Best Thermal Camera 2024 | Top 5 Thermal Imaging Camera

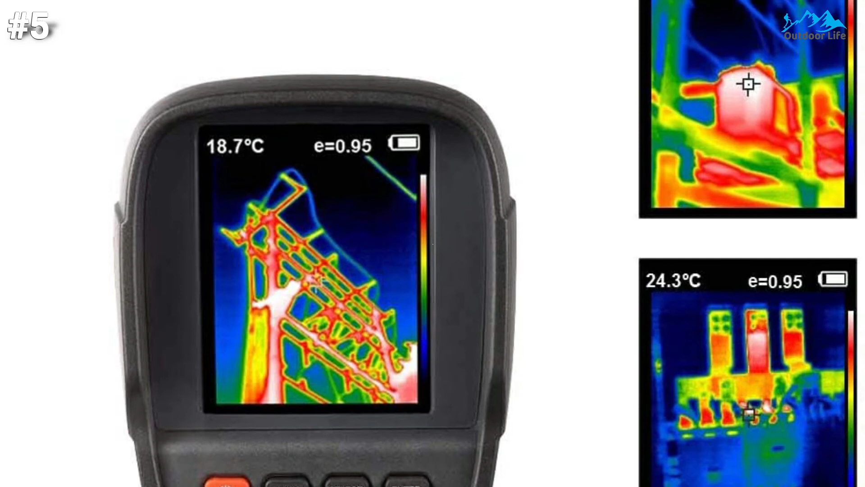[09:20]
ht-18 can easily detect the true heat of the pipe
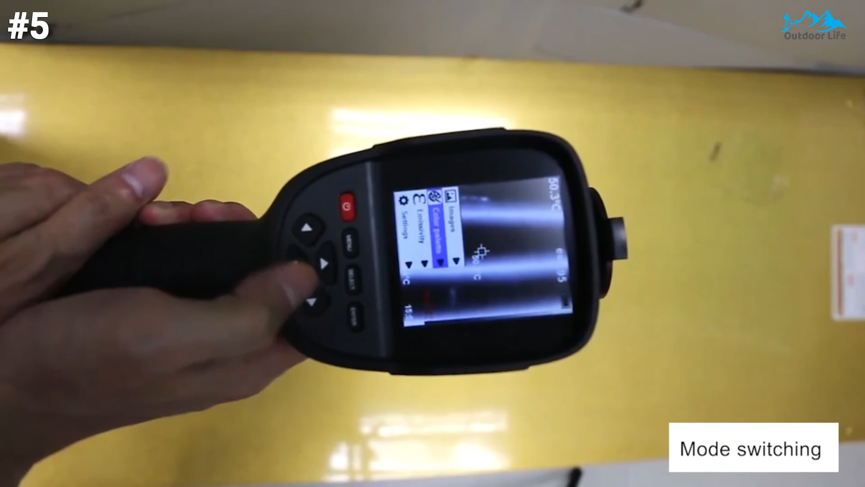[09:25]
that radiates through the surface it is a high-end professional thermal camera it's more of an entry-level professional thermal camera for inspectors electricians